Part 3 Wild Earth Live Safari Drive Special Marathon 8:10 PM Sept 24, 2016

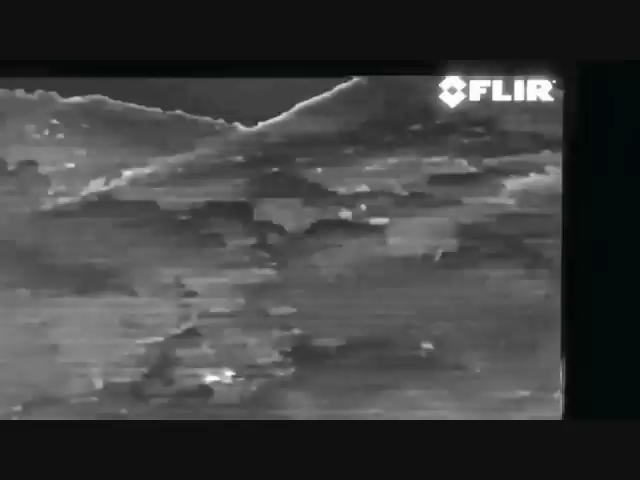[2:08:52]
Yeah, nothing on the thermal there in the trees. You know, if a leopard had called here, there has been a leopard calling here tonight. I don't think these lions would have reacted.
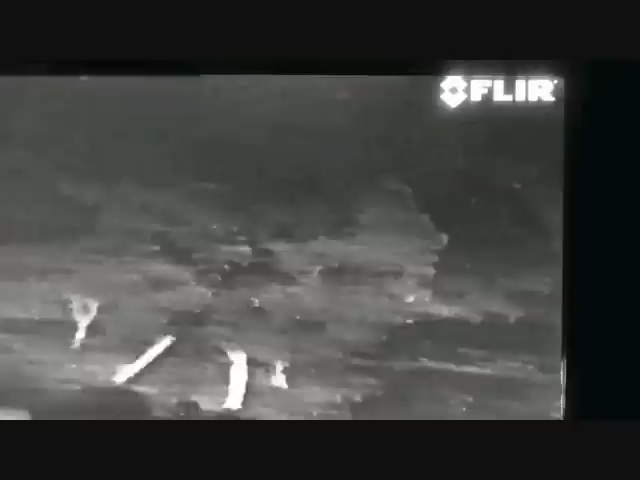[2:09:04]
I think it's another lion that's come up from the other side and possibly called once. And these guys thought, no, that's not going to fly. Phew.
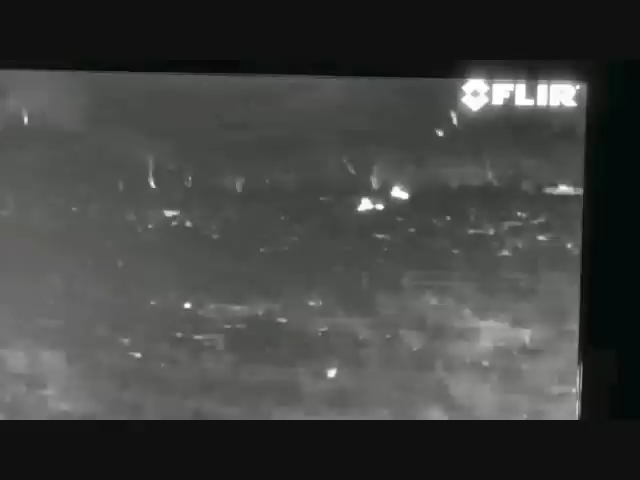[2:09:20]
Chandra, you've got no sight of them, hey? Outside of the infrared, at least the thermal.
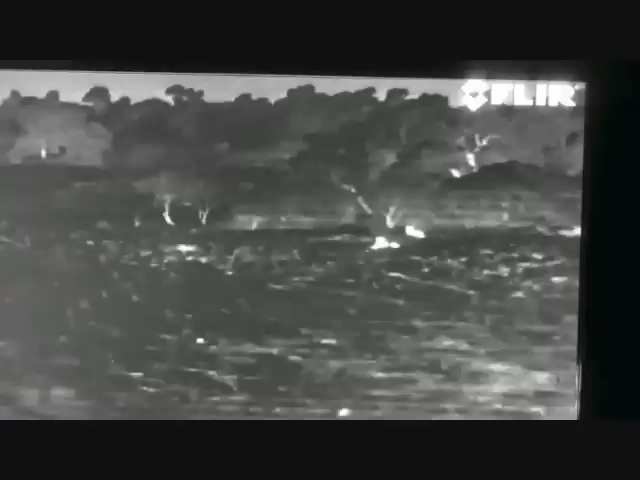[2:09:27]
All this technology is so deeply confusing.
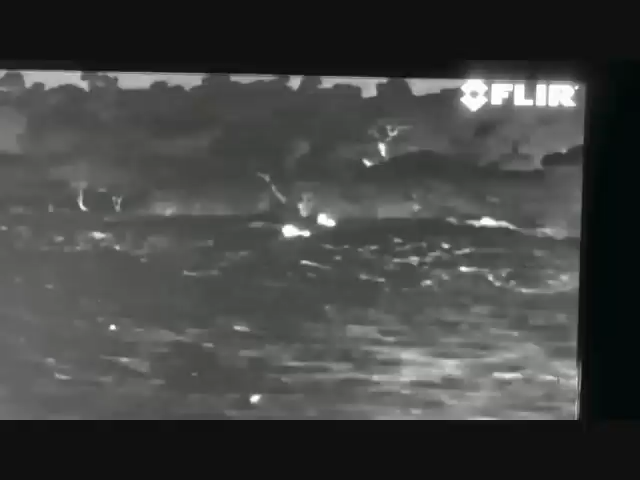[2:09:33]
In the background, we can hear some hyenas calling. All right, well, I think we're going to have to turn around. Graham, did you see all four go in here? No, we've only seen three.
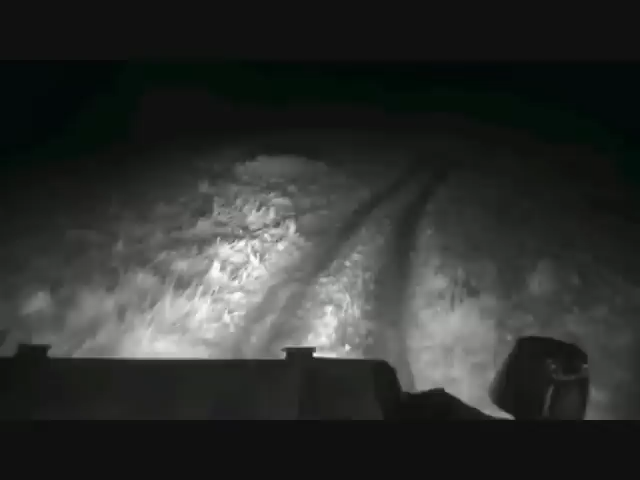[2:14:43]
What a wonderful, wonderful experience it's been here. I'll just tell you my impressions as we go down the road here. We'll be about 5 minutes, I think, and then we'll say goodnight to you. Wow, to be in a place like this with the endless landscapes, colours that you just can't believe and pop out, that no photograph will ever do any justice to, vistas that likewise no photographs will do any justice to. 3 o'clock bogey, sorry everybody, I'll try and be poetic a little bit later once we've stopped talking about bogeys.
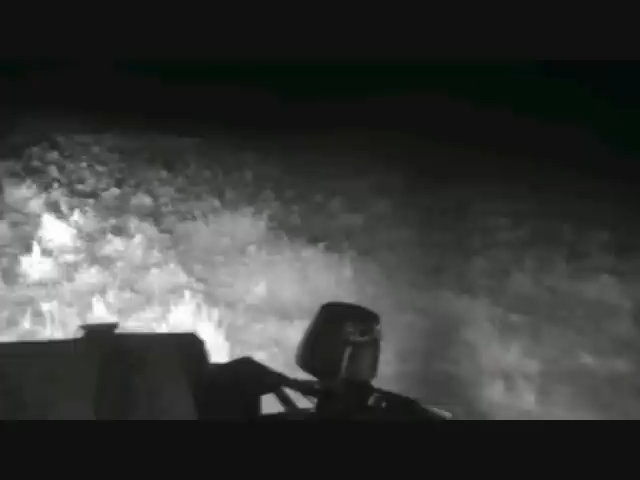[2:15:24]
Do you want to go off the road here quick? Let's go have a look, see what the bogey is. Try not to get stuck again. It'll be a great injustice for me to get stuck at this late juncture.
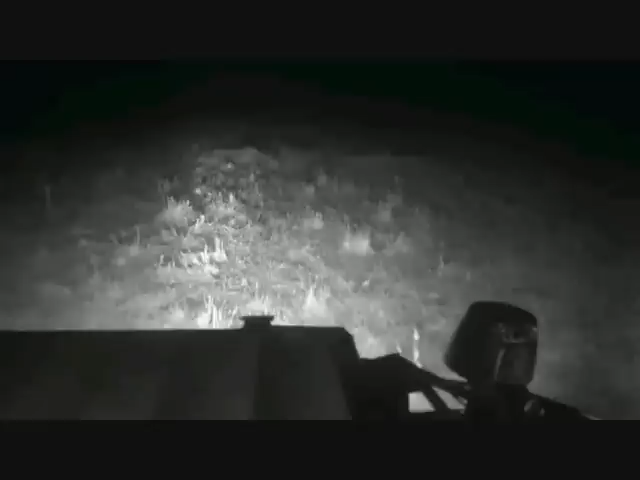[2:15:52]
There's been terror, tragedy, triumph, little Thompson's gazelles being smashed by crocodiles, and other tiny little ones making it across the river. The endless cycle of the migration, the wildebeest and the
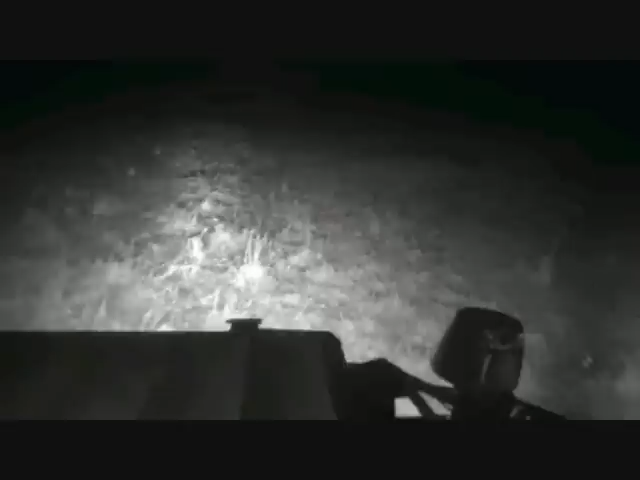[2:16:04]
zebra going to and fro across the river. Well, that looks like an eland to me. What is that? I think it's a bokke. It looks like an antelope, everyone. And we'll just keep going. For now, get one last look at it.
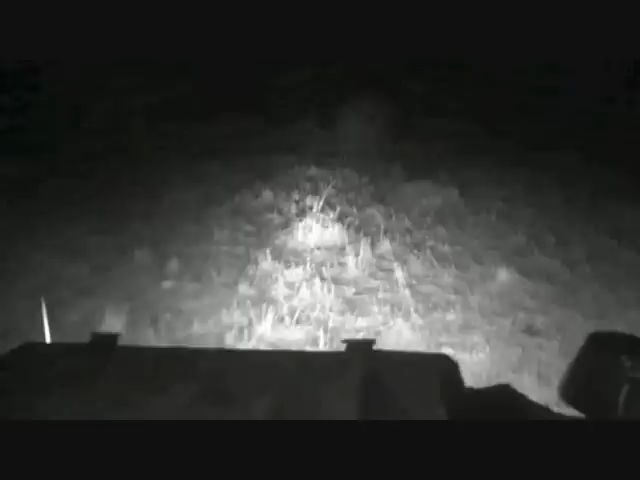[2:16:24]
Any ideas, anyone?
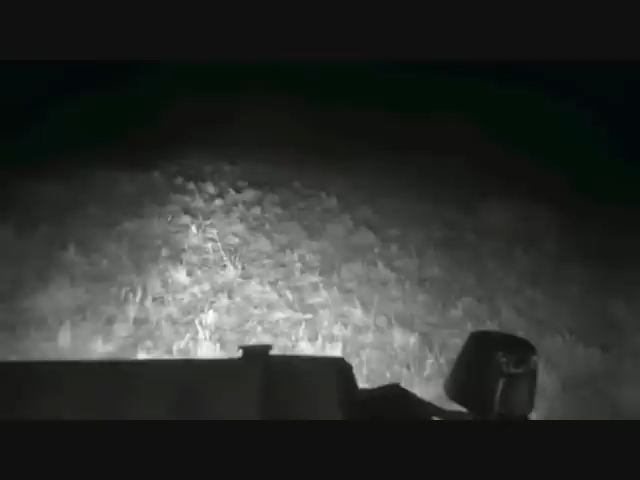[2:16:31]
2 o'clock.
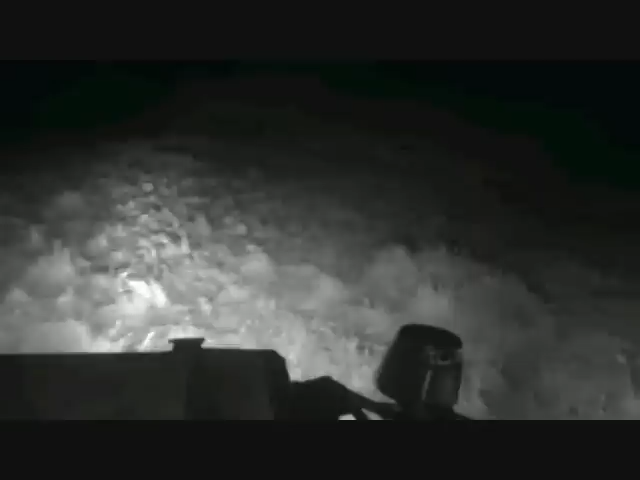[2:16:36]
It is the reed buck. We're going to leave the reed buck alone. And you're all asking me what my favorite moment was. You're also saying thank you for the experience. I think my favorite moments, everyone, have been sharing it with you, learning with you about this amazing place and seeing things that I'd only ever seen on
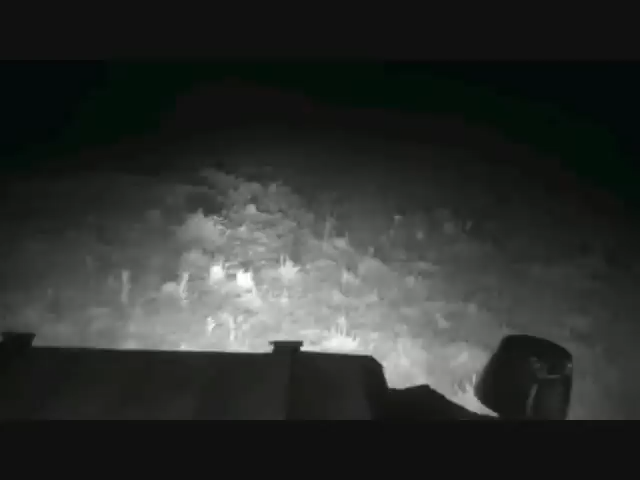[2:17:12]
TV before and didn't really believe that they existed in reality, to be honest. And that I think the crossings probably my highlights. But as I said to somebody yesterday, they asked me what were the most amazing things that I saw. And for me, I think it's been the sheer space. Endless, endless vistas, different every direction you look, a plethora of life in every direction, and that whole general kind of thing has been the highlight. Of course, the Thompson's Gazelle crossing yesterday was probably my highlight.
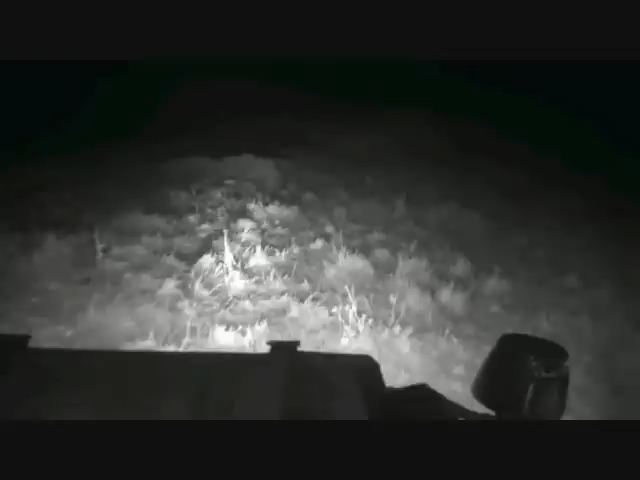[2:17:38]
With the tragedy of it and the triumph of the little one that got out, made it out, found the rest of the herd, and went off happily. Unfortunately, it's going to have to cross that river again at some stage during its life.
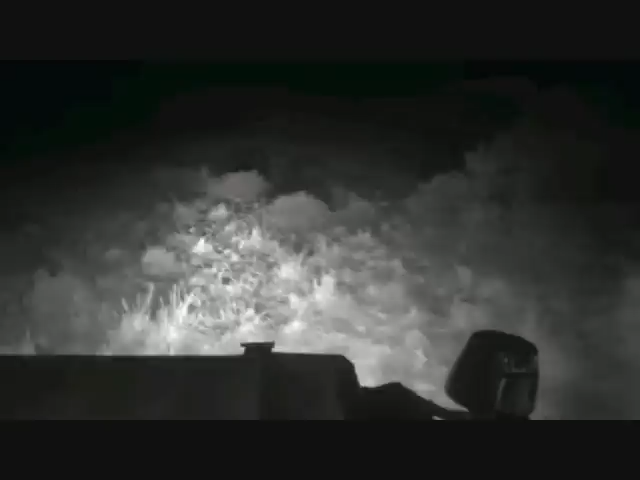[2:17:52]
All right, let's pack it in, everyone. I think we're into what might be described as the law of diminishing returns. We'll just quickly look down onto the road there. Can you see anything in front of us, Graham? No bogies. A very small bogey. It's probably a sleeping, rattling cisticula. And we'll probably leave that one alone for the evening. All right, everyone.